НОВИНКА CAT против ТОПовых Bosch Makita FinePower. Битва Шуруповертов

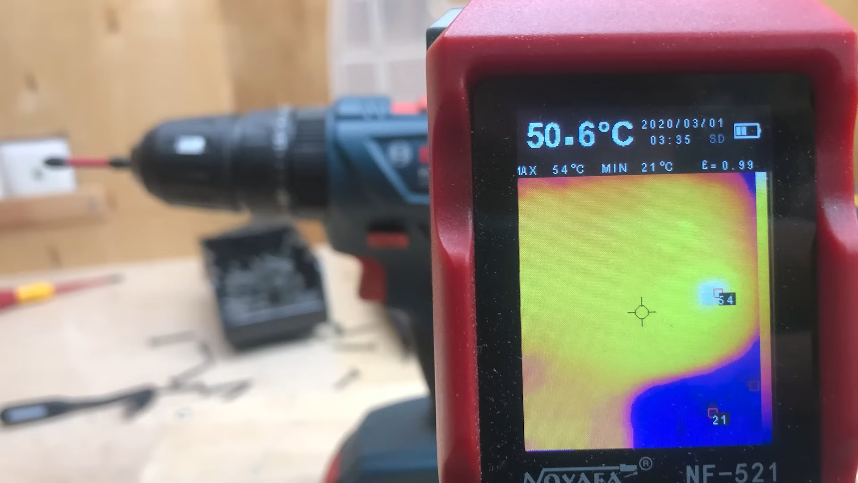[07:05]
On screen: spot 50.6°C, max 54°C, min 21°C
Нагрелся Bosch до 50 градусов Аккумуляторная
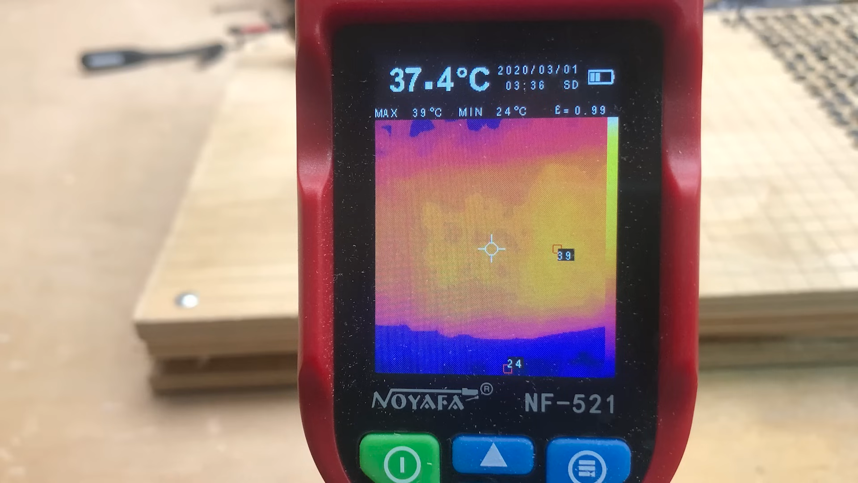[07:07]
On screen: spot 37.4°C, max 39°C, min 24°C
батарея до 37 Второе место занимает Kat По сравнению с Bosch на одном заряде батареи он смог закрутить на 39 саморезов больше, 364 самореза.
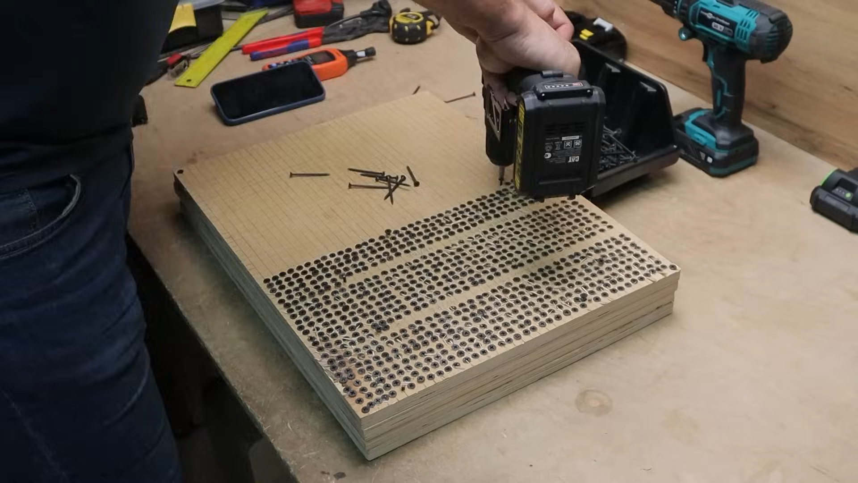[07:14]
После этого также полностью разрядился.
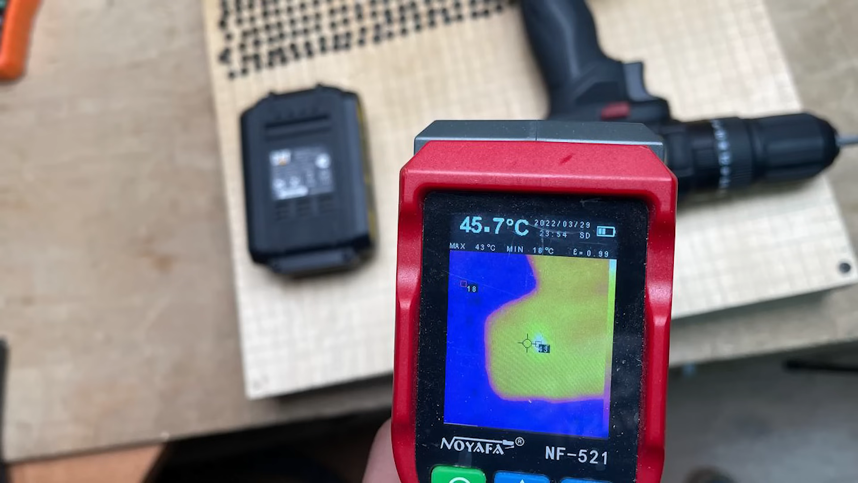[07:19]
On screen: spot 45.7°C, max 43°C
Нагрелся он до 45 градусов, аккумуляторная батарея до 27.
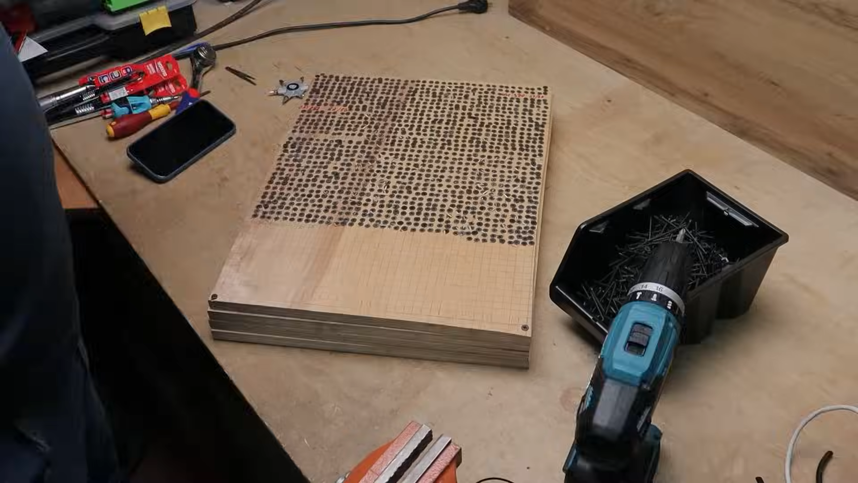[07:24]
Ну и первое место занимает Makita. На одном заряде батареи она смогла закрутить больше на 5 саморезов, чем CAT. Это 369 саморезов. После этого также полностью разрядилась.
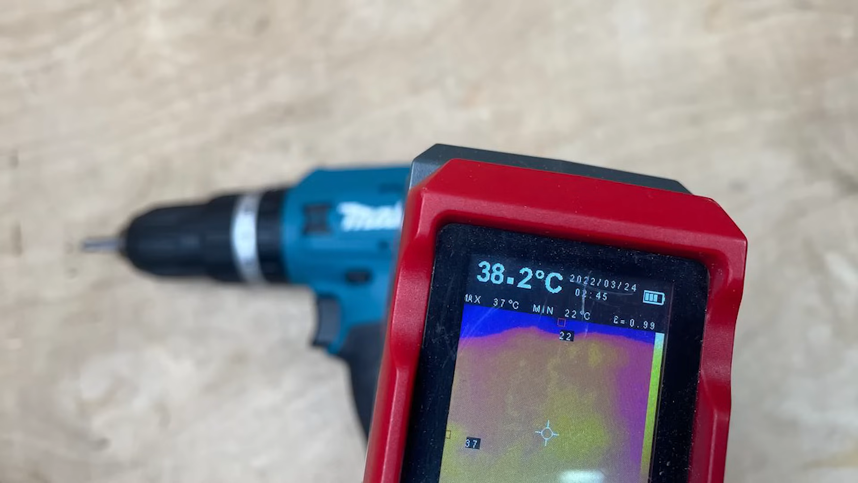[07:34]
On screen: spot 38.2°C, max 37°C, min 22°C
Нагрелась до 38 градусов, аккумуляторная батарея до 30.
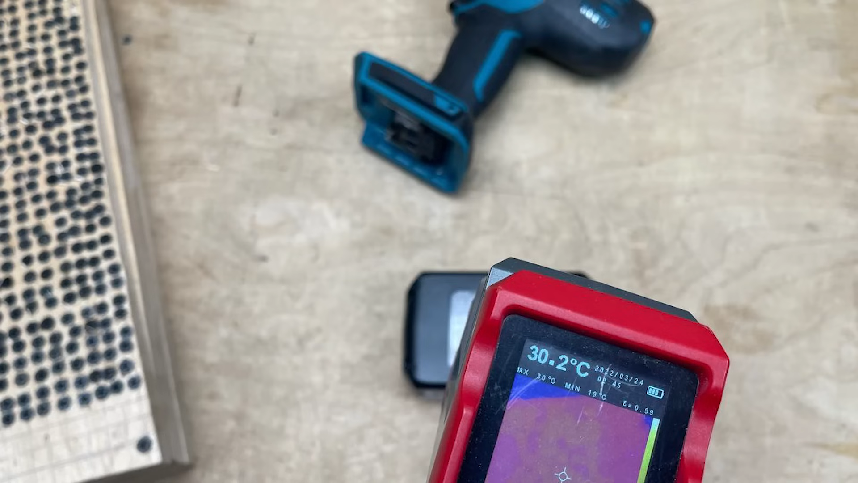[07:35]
On screen: spot 30.2°C
Итоговая таблица по саморезам сейчас перед вашими глазами. Здесь также сделана отдельная графа 1 Ач для дальнейшего удобства сравнения.
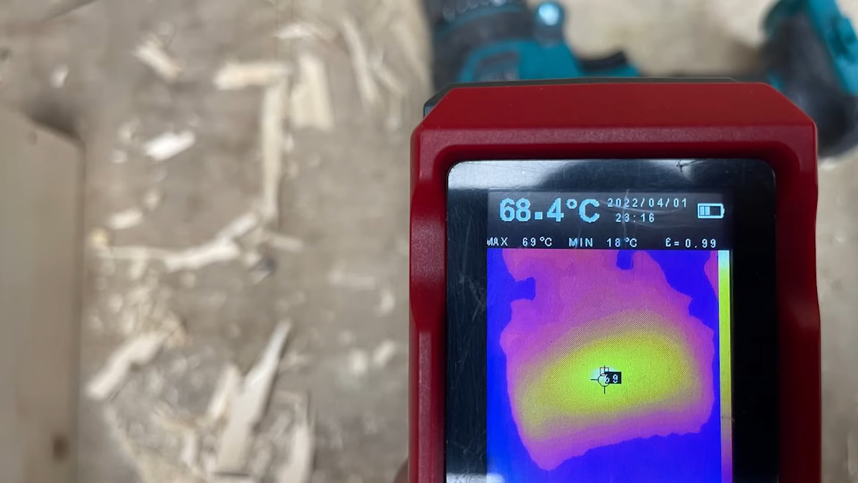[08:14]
On screen: spot 68.4°C, max 69°C, min 18°C
Нагрелся до 68 градусов, аккумуляторная батарея до 41. После этого его остудили и смогли сделать еще 4 отверстия. Общее число 14,5.
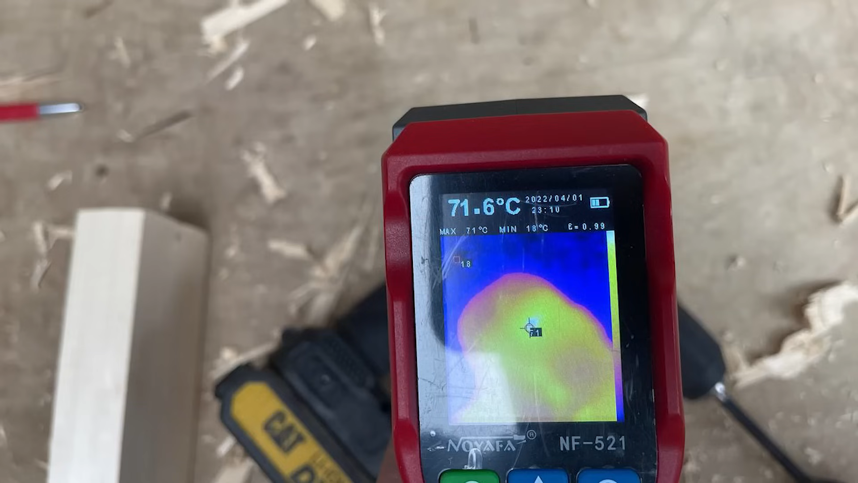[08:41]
On screen: spot 71.6°C, max 71°C
Нагрелся до 71 градуса, аккумуляторная батарея до 43.
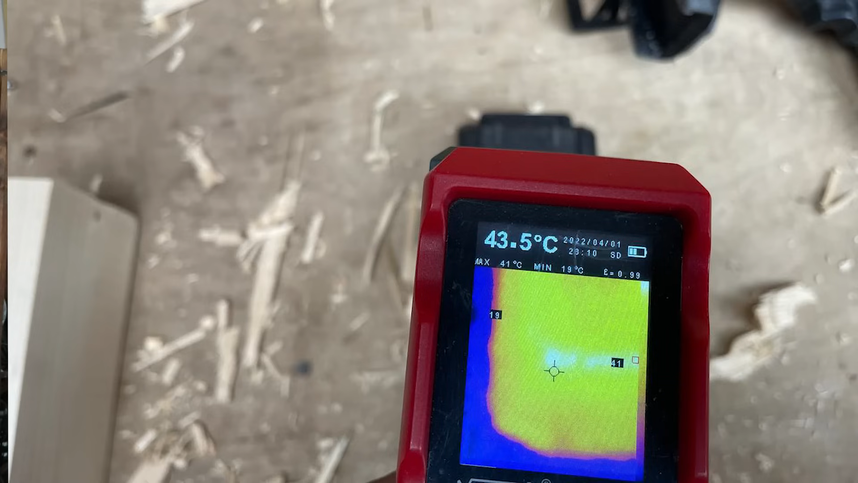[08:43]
On screen: spot 43.5°C, max 41°C, min 19°C
Ну и первое место занимает Bosch. Он за первый заход смог сделать 14,5 отверстий. После этого от нагрева перестал работать.
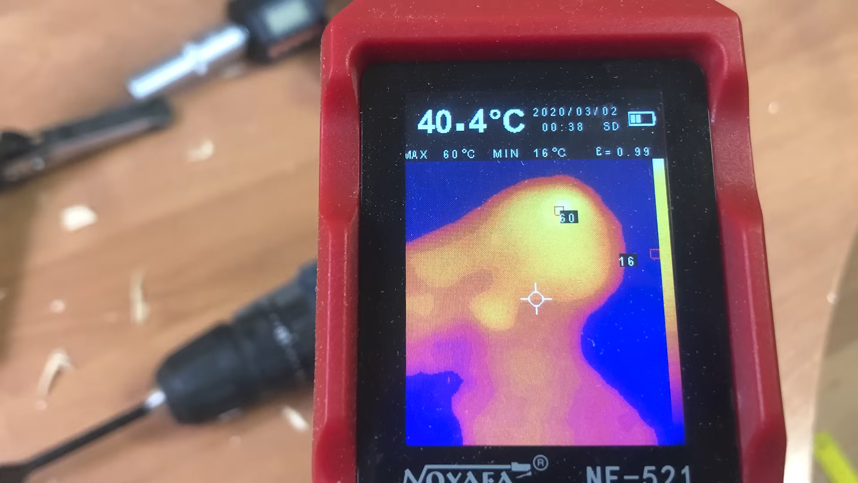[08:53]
On screen: spot 40.4°C, max 60°C, min 16°C
Нагрелся до 40 градусов, аккумуляторная батарея до 53.
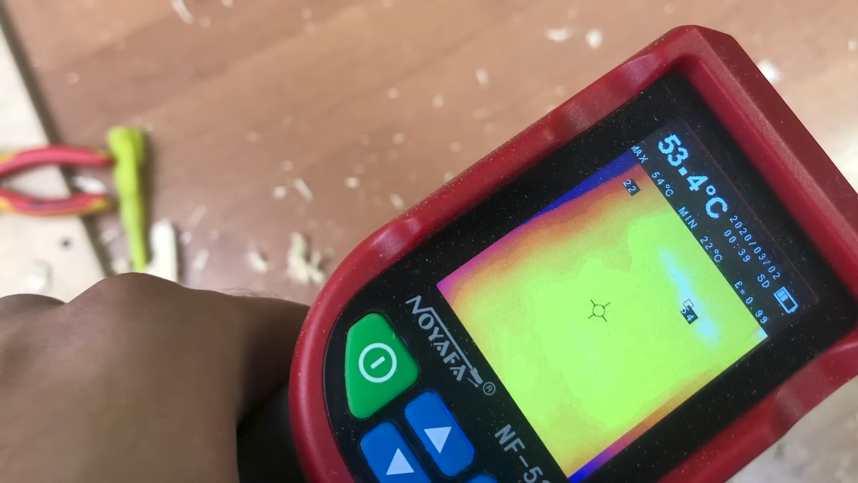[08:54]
On screen: spot 53.4°C
После этого дали ему остыть и смог он сделать еще 2,5 отверстия. Общее число 17 отверстий.